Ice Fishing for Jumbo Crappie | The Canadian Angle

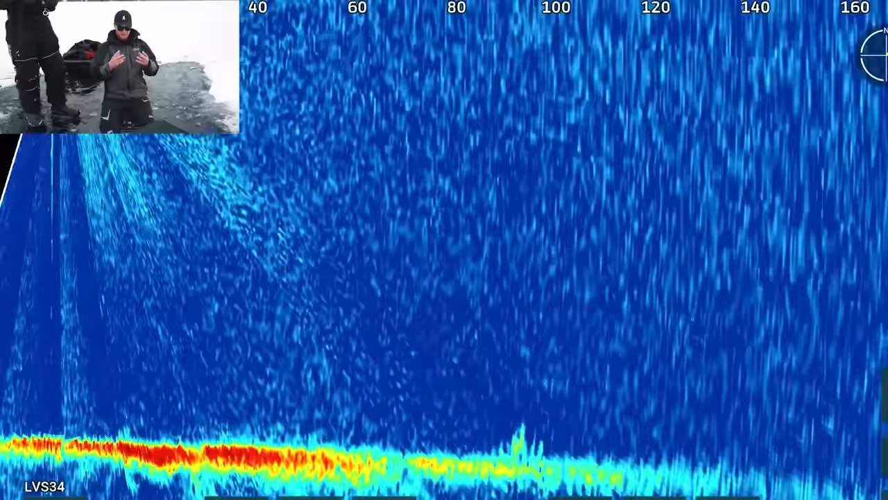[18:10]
90 feet, you just see this little blob of goodness.
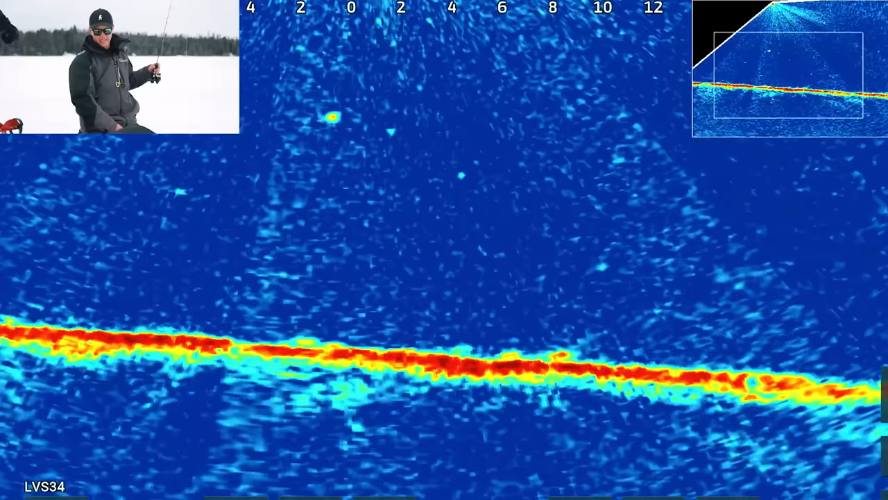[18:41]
I think this is good, Josh. Oh, he's coming.
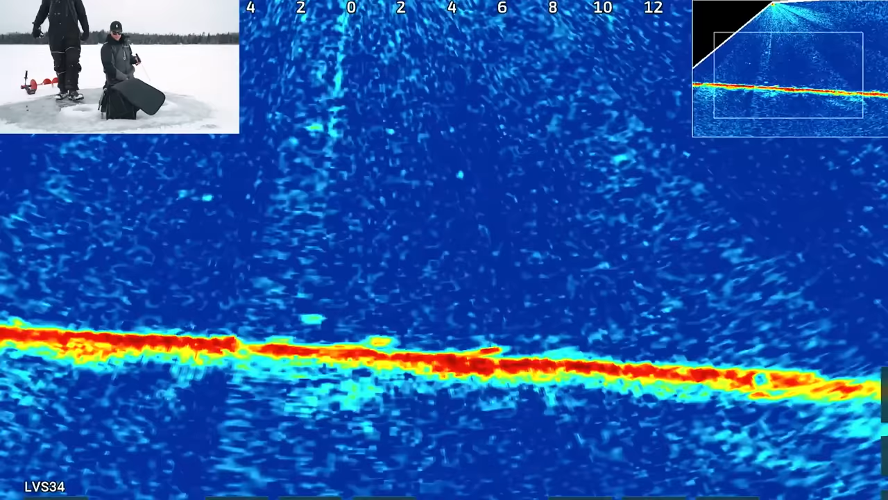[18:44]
He's coming. Did we find him? Sweet potatoes. Nice. Oh yeah. I think that's gonna be a good one. It's a slab crappie.
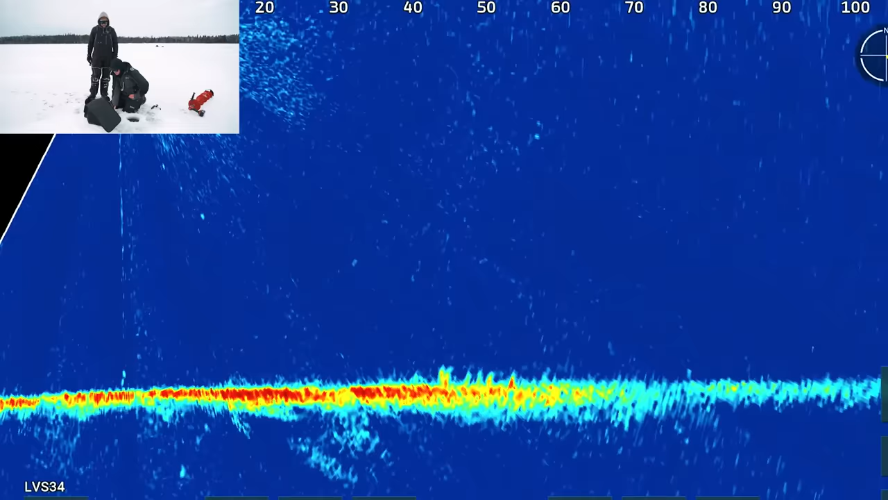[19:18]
I'm gonna try to get on those. 40 feet, straight ahead.
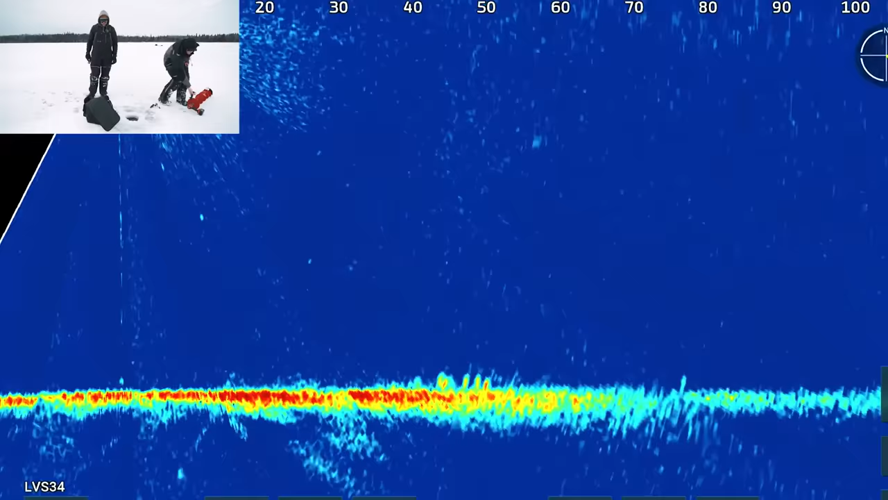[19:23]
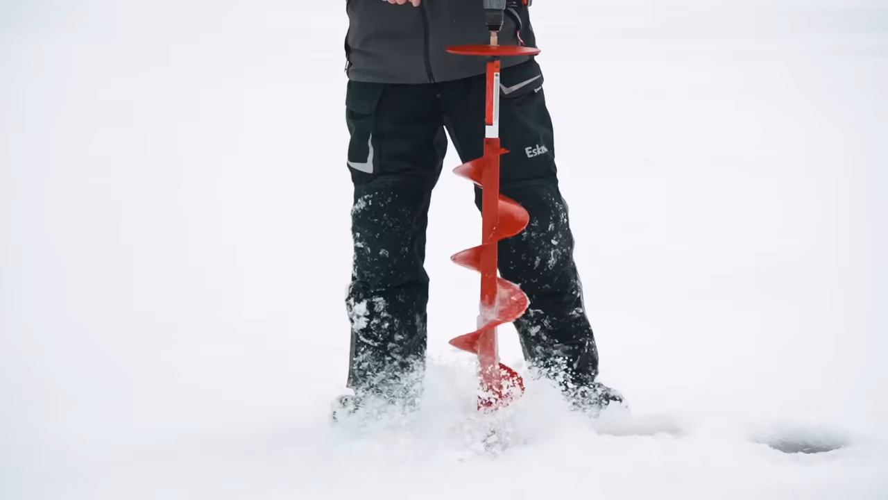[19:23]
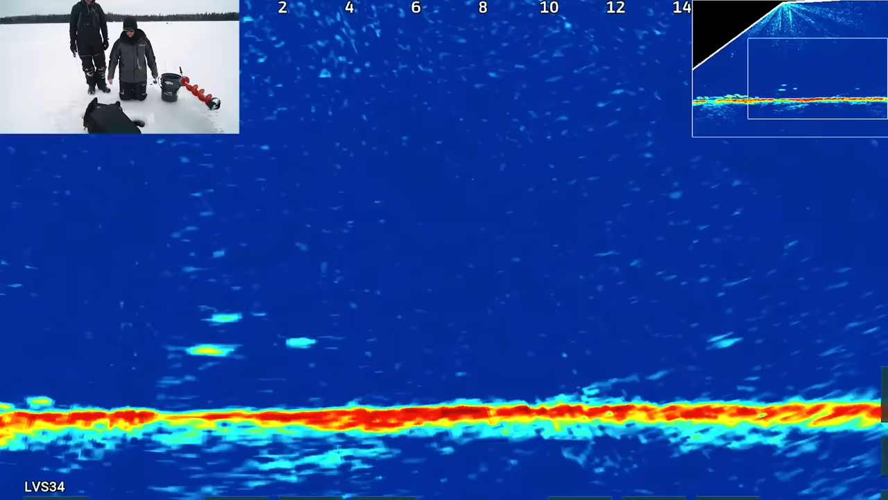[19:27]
These look like crappies. Like, that's for sure crappie.
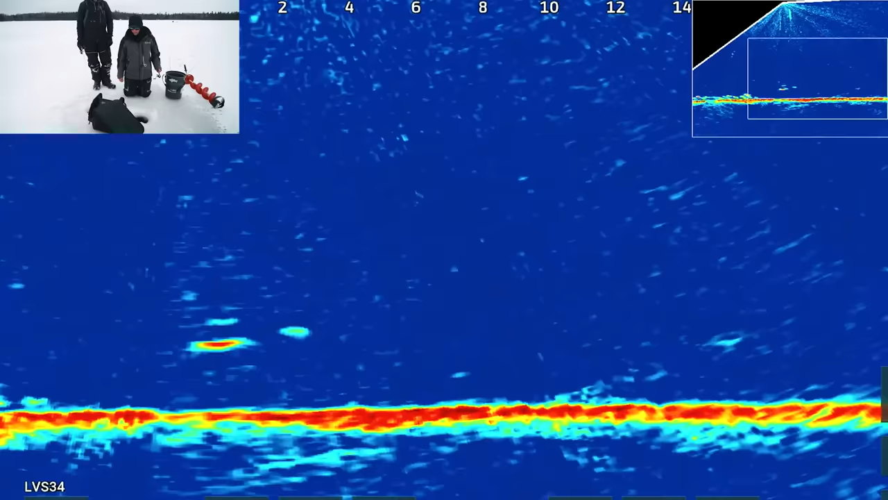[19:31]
He did come up for it. Oh, there's some better ones. Oh my gosh. There's like 30 of them. We just scanned over on the live scope and there's the mother load. I can drill a grid.
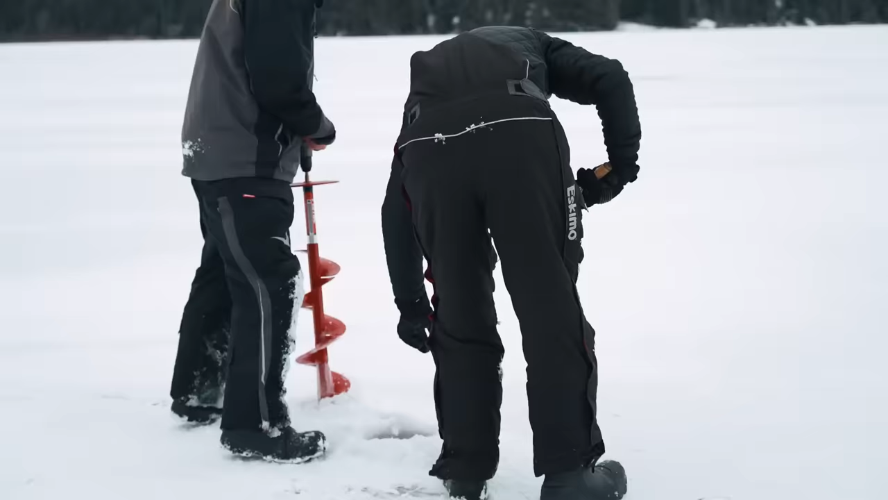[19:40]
I think we'll probably want the live scope here.
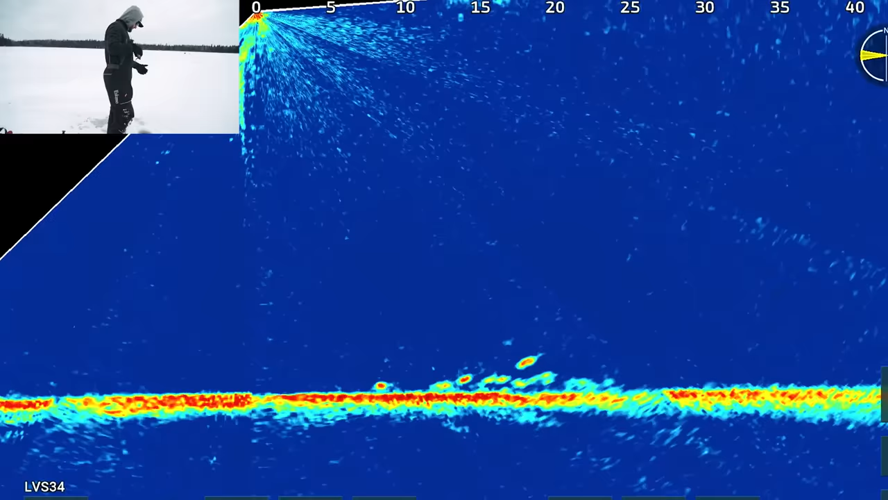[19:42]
You're right on him, Josh.
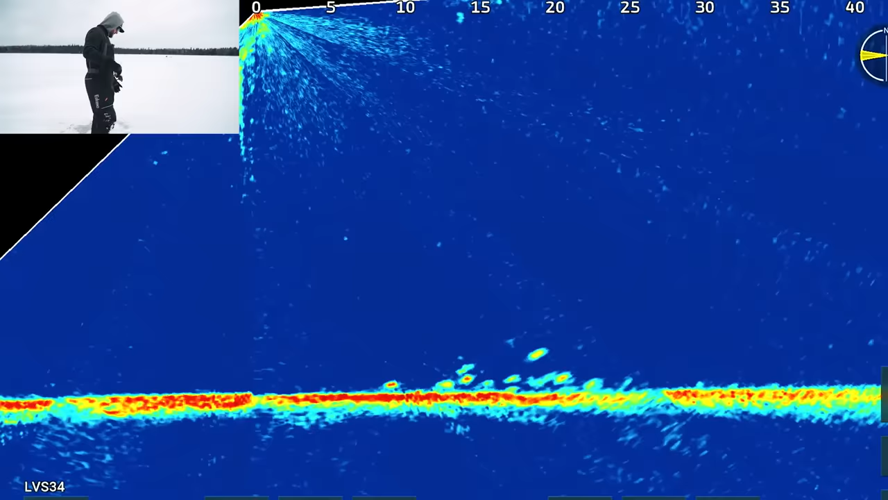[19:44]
Keep dropping. Okay, lift. Lift just a little bit. Yeah, right there. Just hold it there.
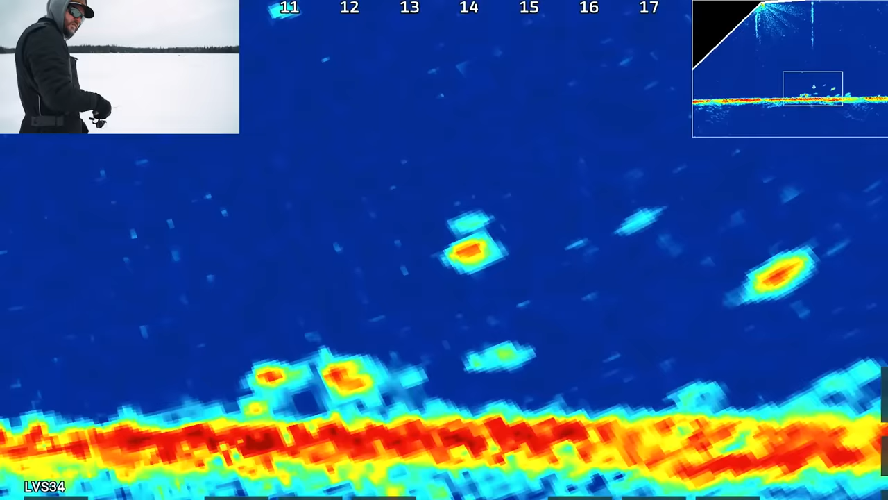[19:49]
Okay, he's nose behind it. He should be eating it right now. On him. Oh, a lot dropped him.
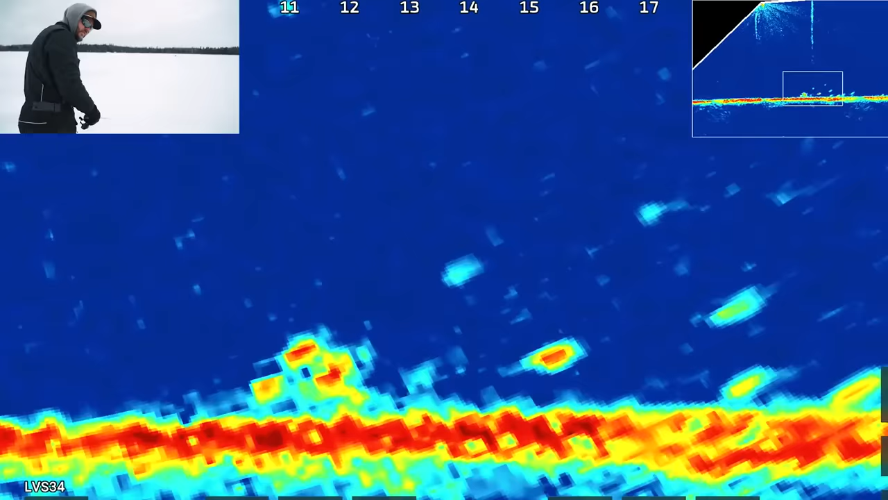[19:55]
Okay, stop right there. Another one coming. Okay, start doing the slow rise. Yeah, keep going.
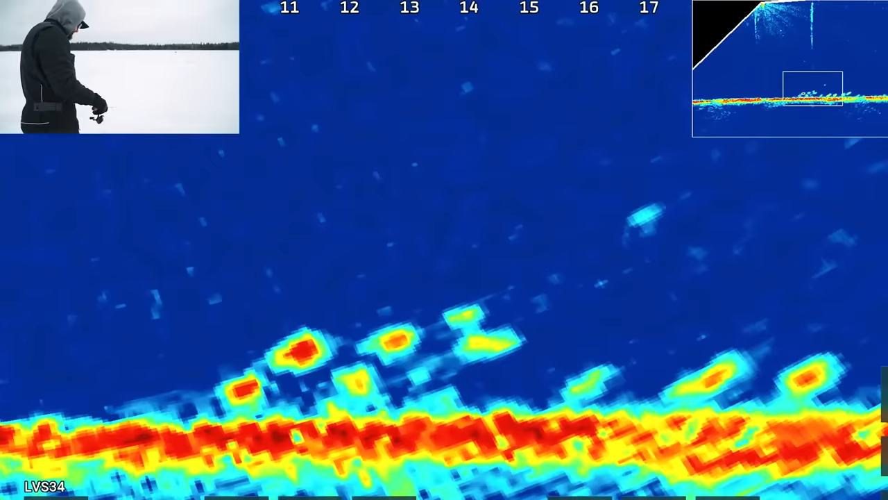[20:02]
Slow rise. He's going to eat it in 3, 2, 1. On him.